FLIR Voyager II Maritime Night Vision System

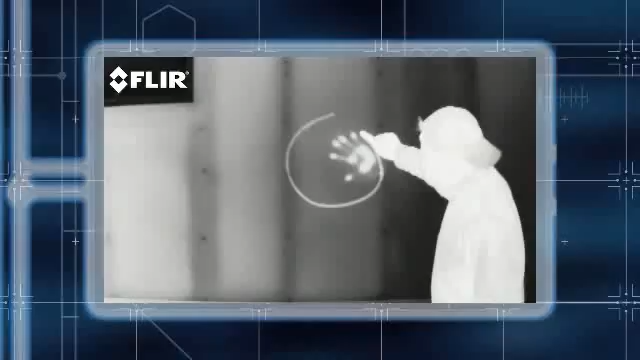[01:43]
letting you see details you didn't even know were there.
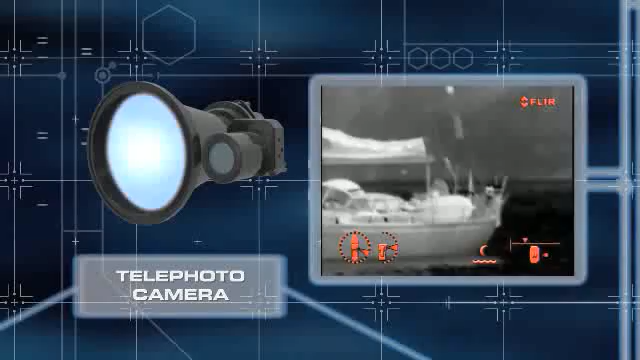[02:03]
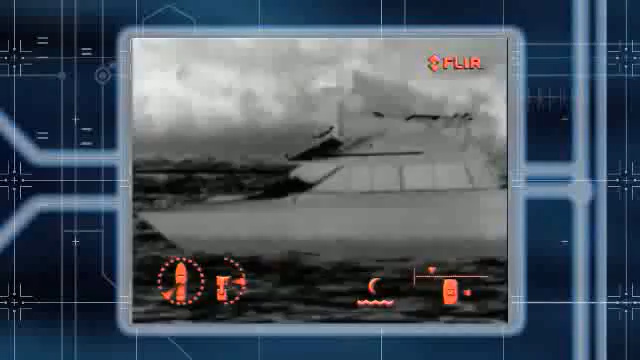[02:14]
or the telephoto image can be nested
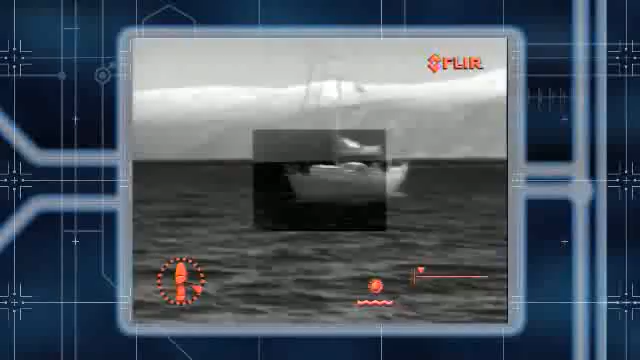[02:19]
inside the wide-angle image to give you a broad view of your immediate surroundings
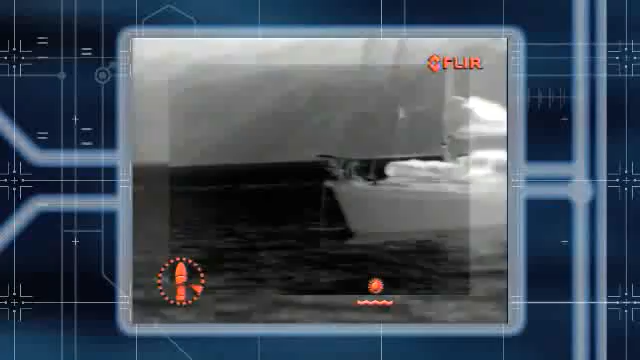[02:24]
with greater detail of distant objects in the center of the screen.
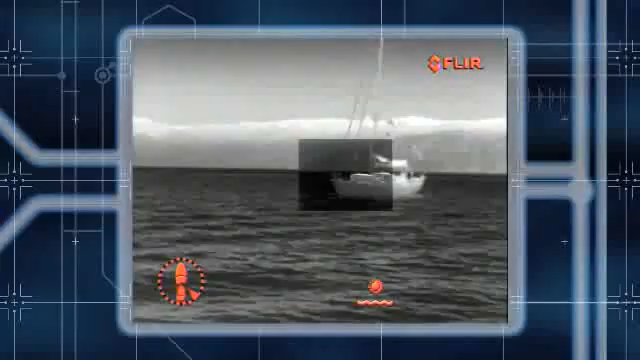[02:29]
The Voyager 2 thermal imaging system makes nighttime boating safer and more enjoyable.
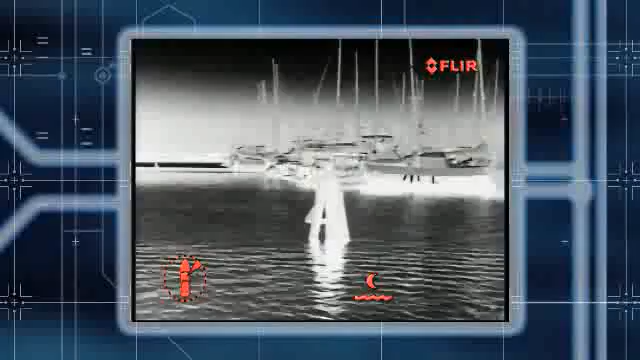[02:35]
With Voyager 2, you'll be able to see channel markers,
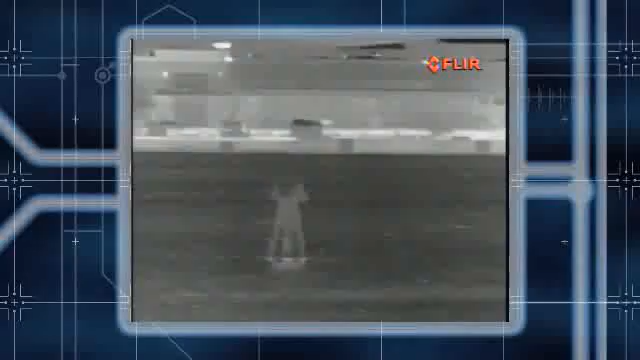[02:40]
landmarks, other vessels, floating debris, and obstacles like bridge abutments.
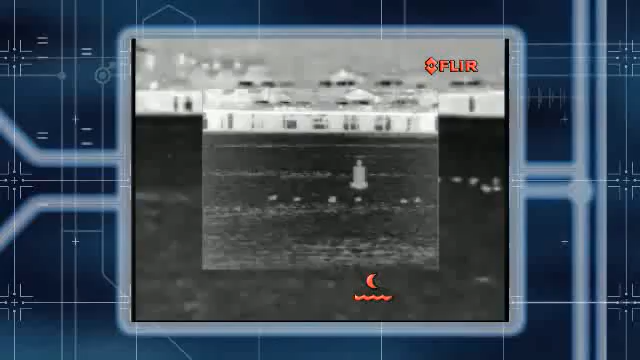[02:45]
Coast Guard and police agencies around the globe rely on FLIR technology when it matters most,
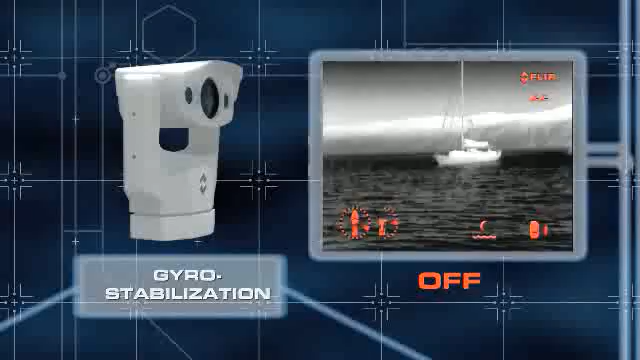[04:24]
Your vessel may be big and steady, but with such a long zoom, Voyager 2's active gyro stabilization is an absolute necessity to give you the clear, steady imagery you need.
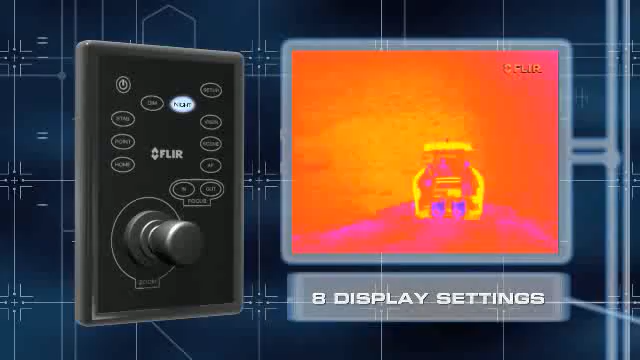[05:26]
These color palettes let operators choose the image display scheme they like most.
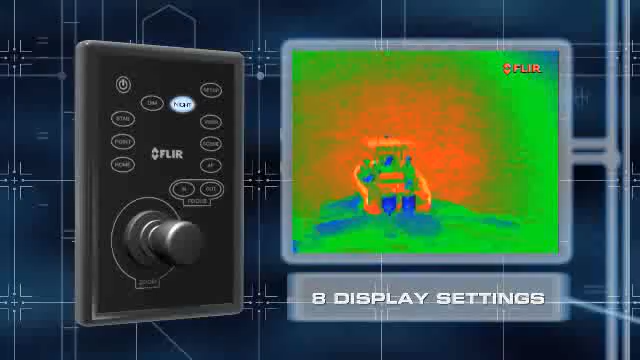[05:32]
Voyager 2's JCU also gives you instant access to its four preset gain settings
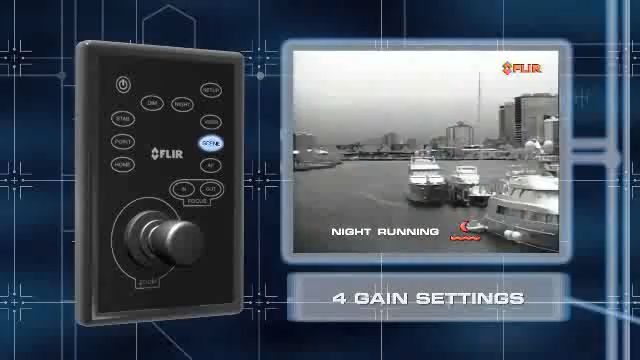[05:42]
that keep the infrared images optimized for time of day and activity.
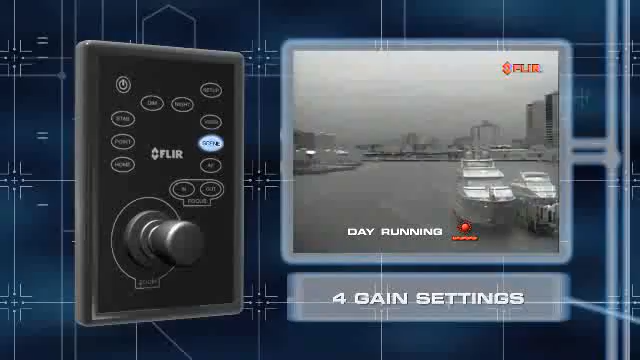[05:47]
Voyager 2 can be equipped with an optional radar tracker that automatically points the camera at objects found by the radar and tracks them.
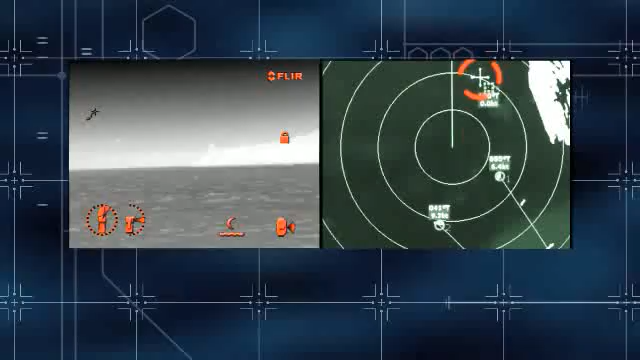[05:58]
This powerful and useful feature works seamlessly with most existing radar systems.